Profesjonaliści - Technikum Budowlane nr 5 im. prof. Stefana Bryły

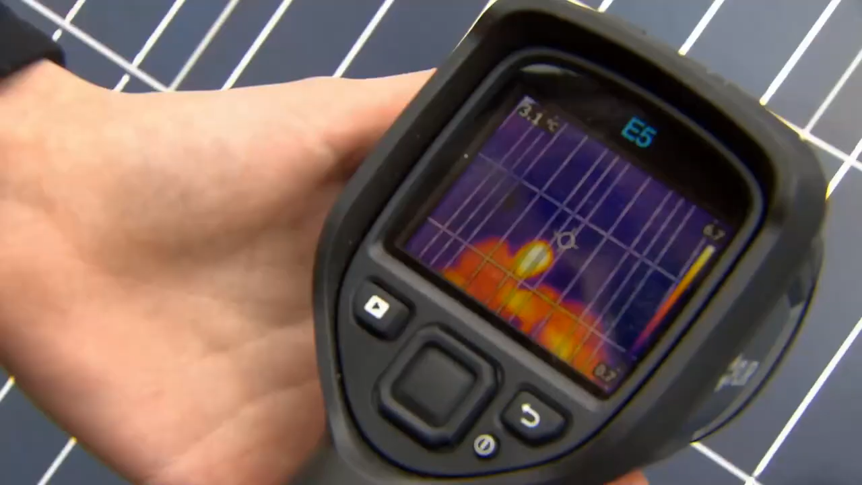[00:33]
Dzięki tej kamerze termowizyjnej możemy również wykonywać zdjęcia,
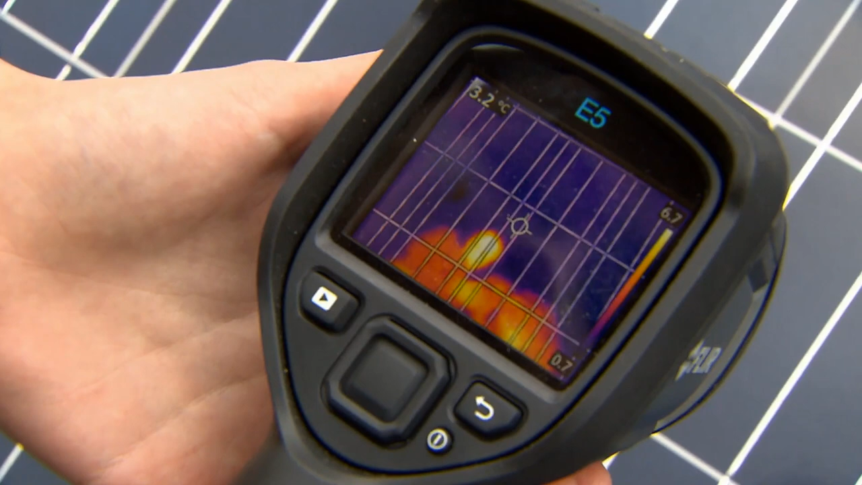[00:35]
żeby mieć dowód w postaci zdjęcia.